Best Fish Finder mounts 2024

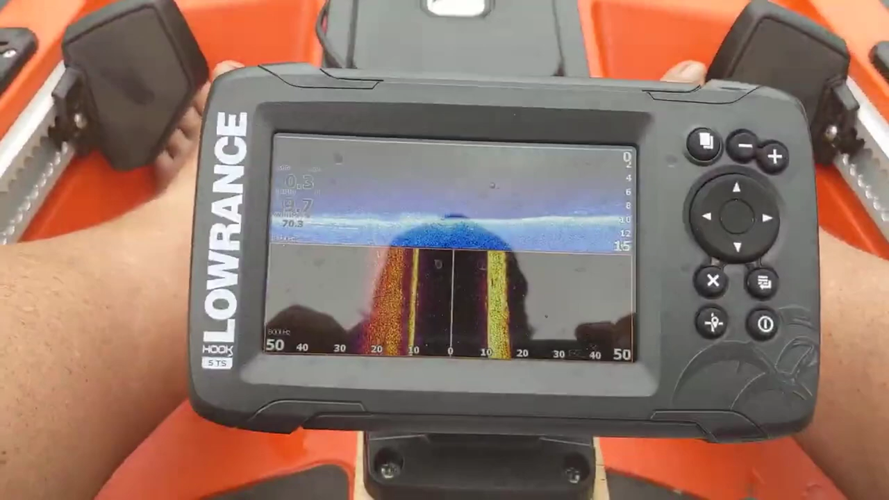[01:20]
While this is a plus to some, others actually saw it as a downside because you can't shut that feature off. If you don't like the contrast or visibility of what you're seeing, you're out of luck.
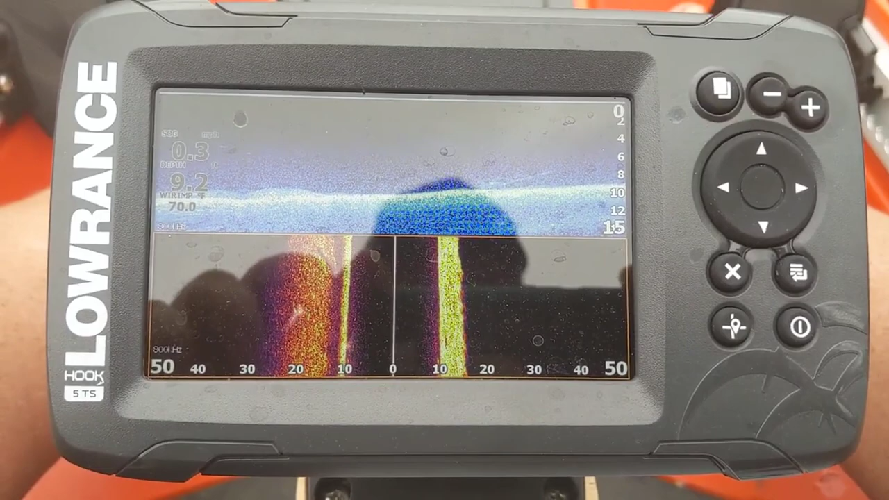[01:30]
The main feature that makes this fish finder stand out is the built-in mapping that comes with it. You get access to over 3,000 lakes throughout the country. They're already mapped, built into the GPS system, and ready to explore.
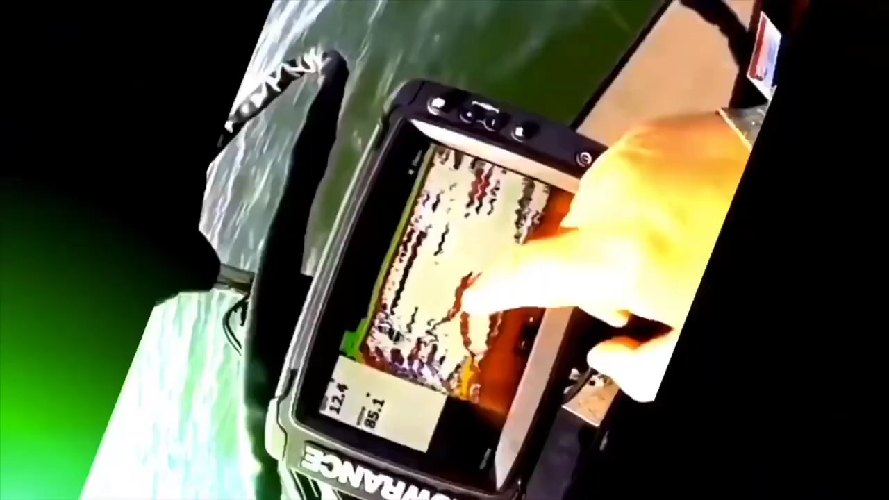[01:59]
My favorite thing about the Humminbird Helix 7 is the two different visualization modes.
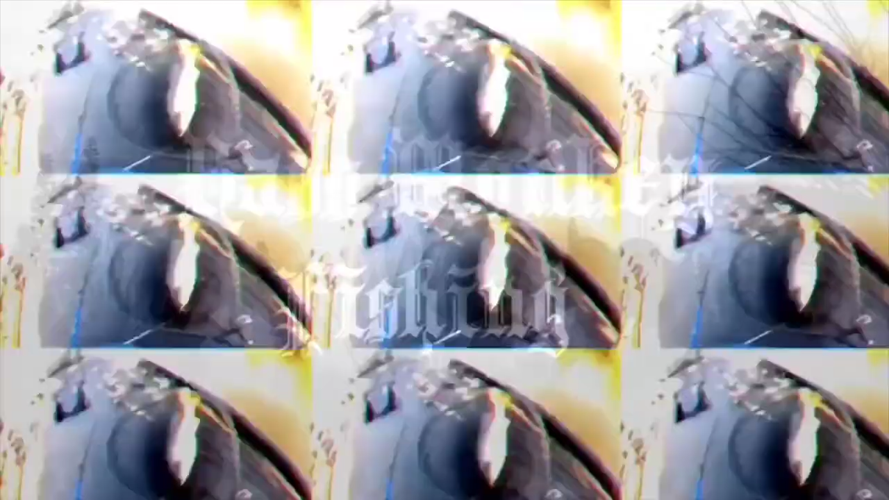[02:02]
You can narrow it down and search a smaller area, but you'll get exceptionally fine detail. You can also spread the coverage out wider with less detail.
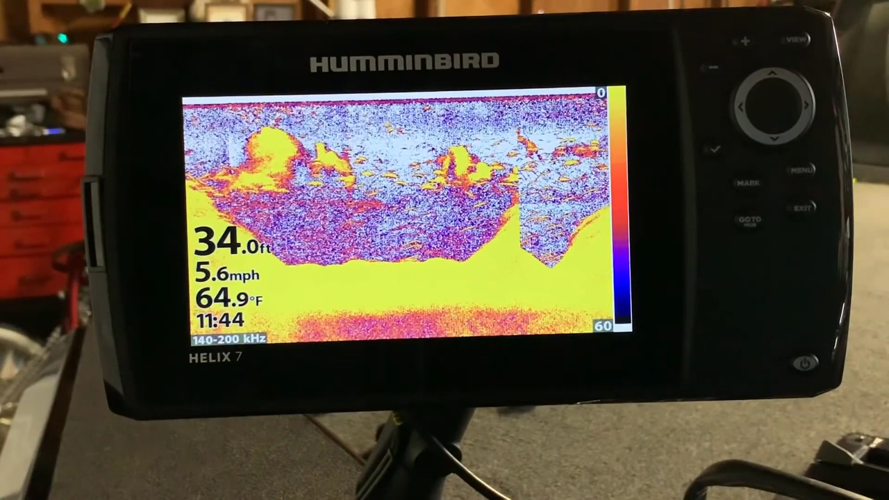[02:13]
On screen: depth 34.0 ft, water 64.9°F, speed 5.6 mph
These two settings help you locate more fish with ideal target separation, narrow down, and find out exactly what they're doing and where they are. The Helix 7 is a great choice for down imaging.
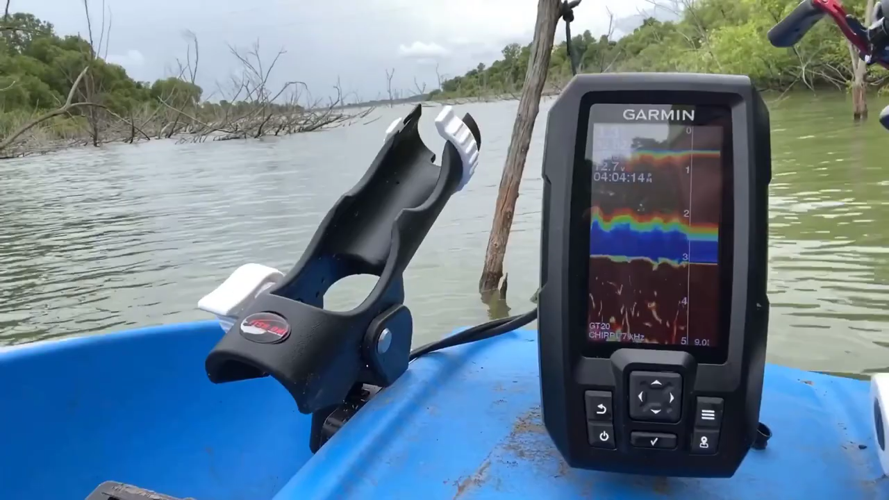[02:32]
The Garmin Striker 4 is one of the most.
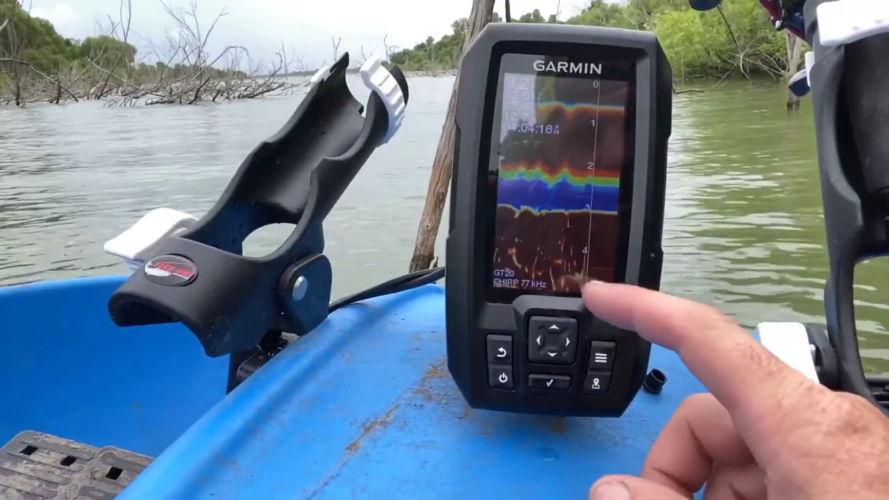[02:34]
It comes with a dual beam transducer and a chirp technology. The finder creates great images of fish under the water,
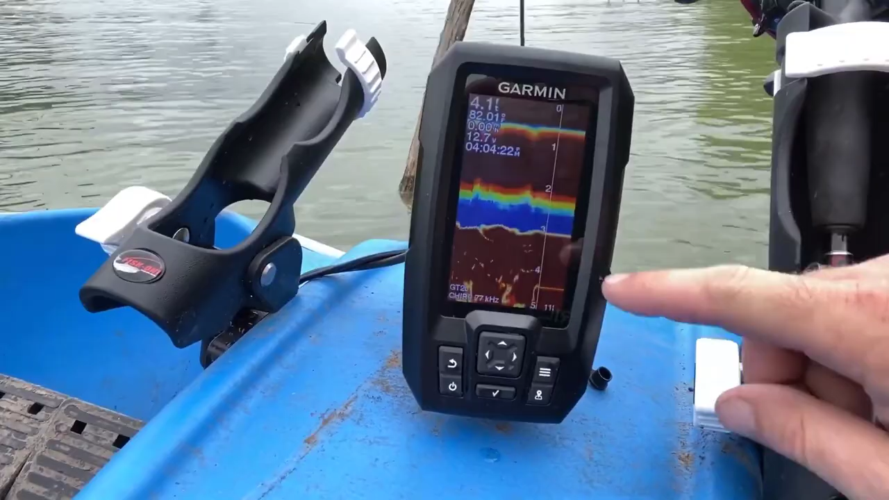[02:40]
and it maps up to 2 million acres, which you can store on the device.
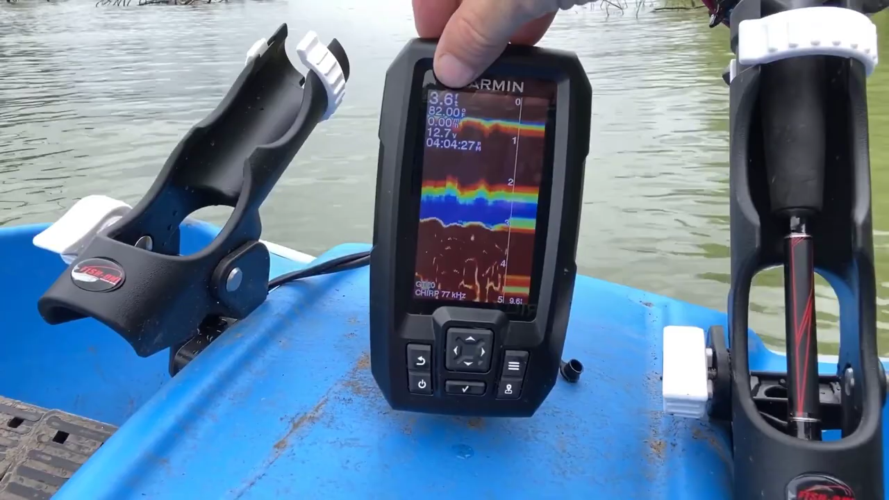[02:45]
With Garmin's QuickDraw Contours feature, you can develop and store maps as well.
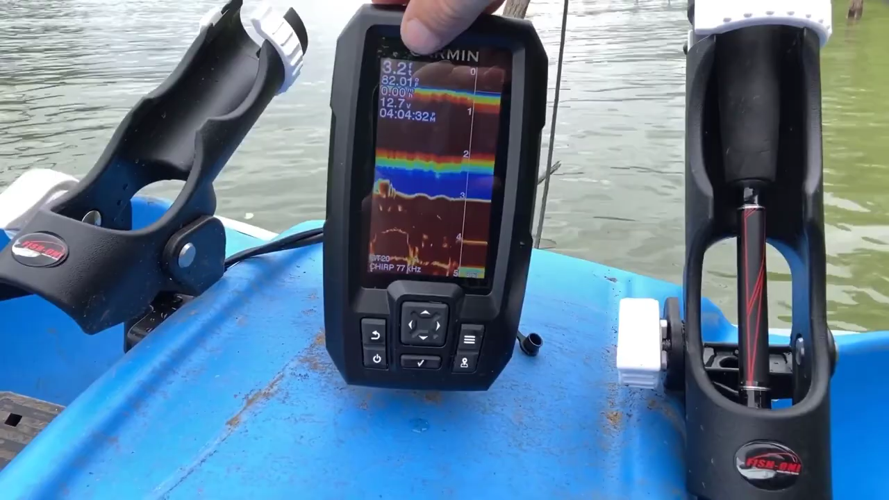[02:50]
I personally like the design of the fish finder. I think it's durable and long-lasting, and most people don't seem to experience any problems with it, even after prolonged use.